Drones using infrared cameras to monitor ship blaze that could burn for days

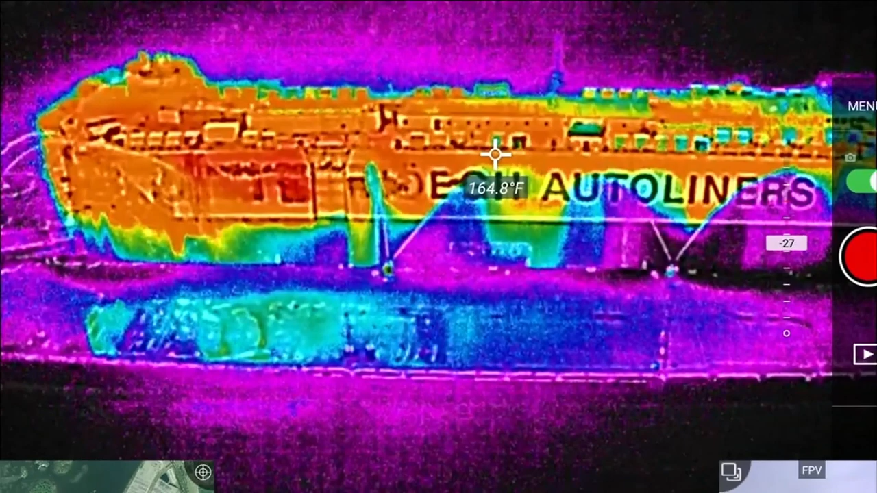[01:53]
On screen: spot 164.8°F
These photos from JFRD using drones with infrared cameras to measure the temperatures showing the hottest areas of the ship glowing in red.
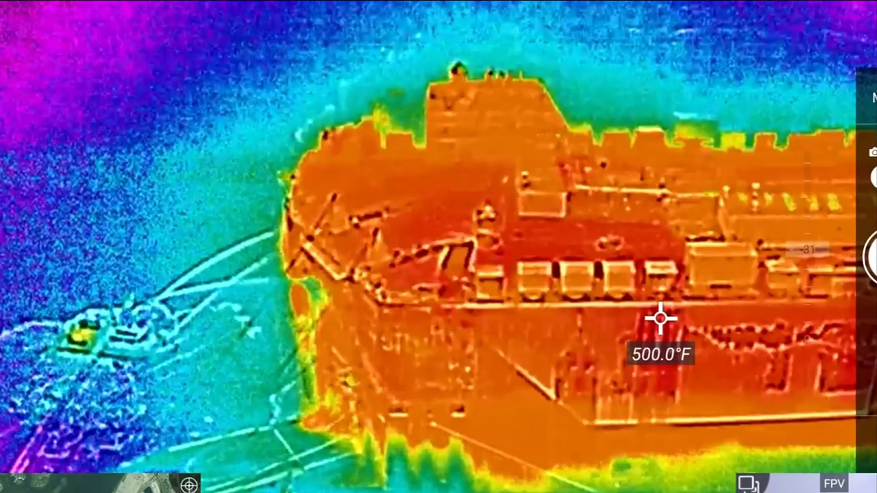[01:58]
On screen: spot 500.0°F
On the first day of it burning, the hottest temperatures inside were over 1,000 degrees.
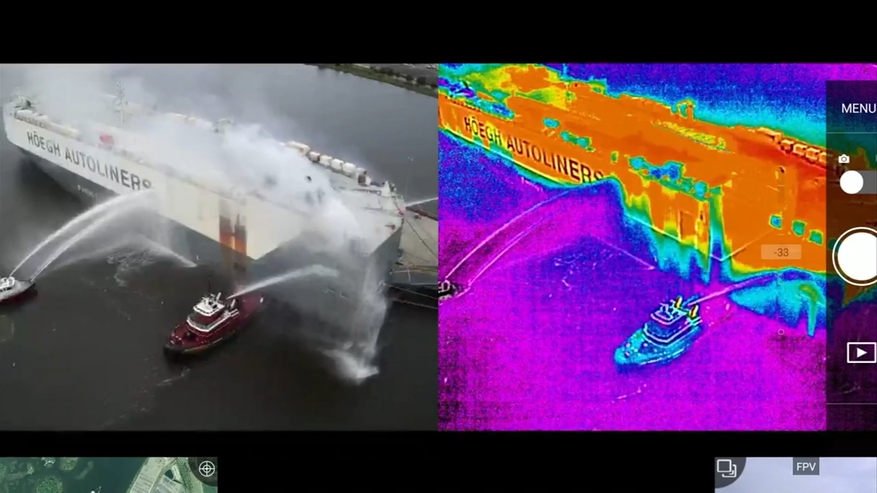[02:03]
The United States Coast Guard says the cars were melting inside. Meanwhile, the hull never rose above 350 degrees.